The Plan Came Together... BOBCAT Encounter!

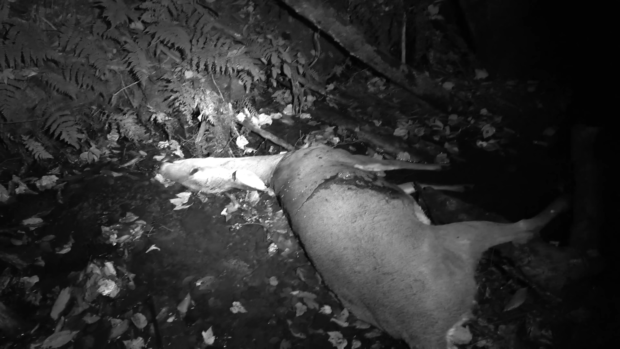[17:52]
That old girl had some fight in her. You just barely see the light of the Honda. She took that shot about 140 yards, I bet.
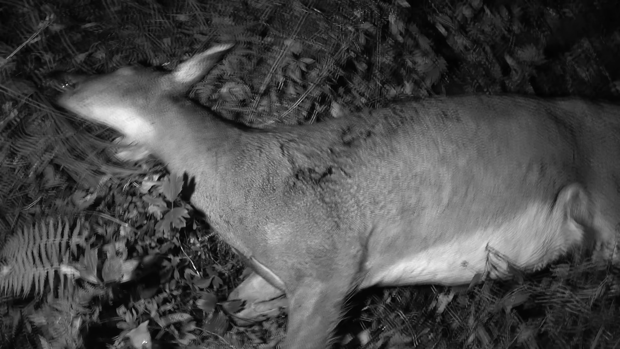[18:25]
There's the innie right there. Shooting 125 grain Grim Reaper.
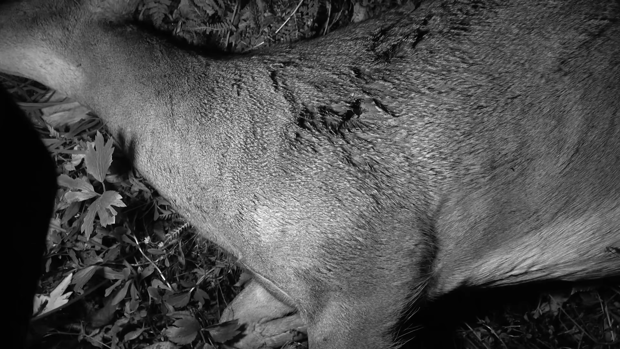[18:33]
The Audi was back a little bit. She was slightly quartered too. Big old girl. We're gonna get a tag on her, cut it up, and haul it on out of here.
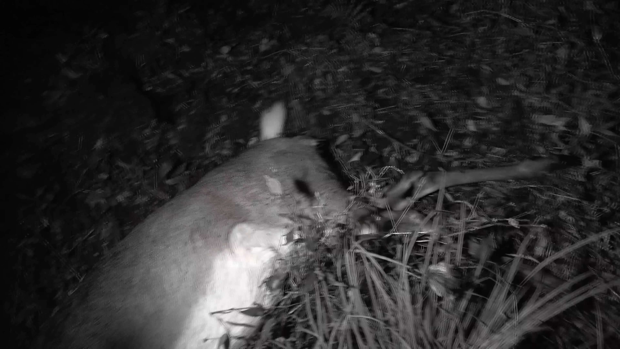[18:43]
Well, we got her out of the woods and into the back of the truck.